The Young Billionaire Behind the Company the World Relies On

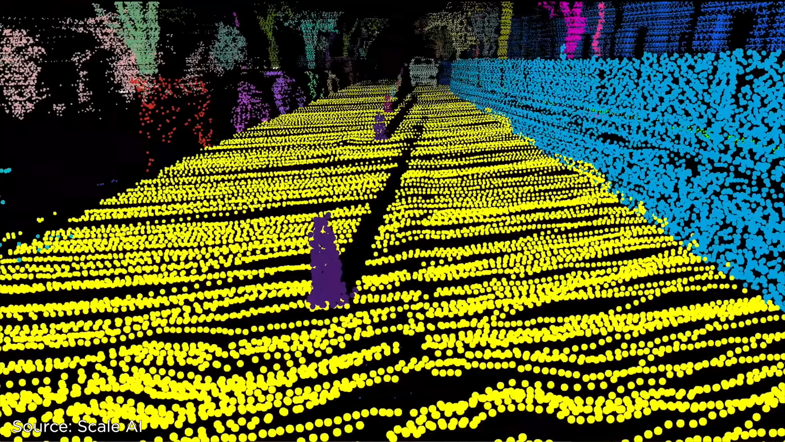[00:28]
Scale AI's human workers combined with AI tools help GM self-driving unit crews by labeling data to
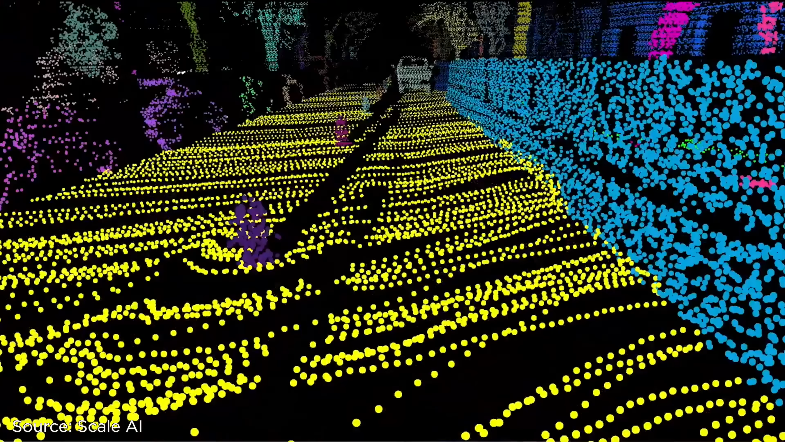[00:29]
differentiate a pedestrian from a palm tree or a puddle from a manhole cover.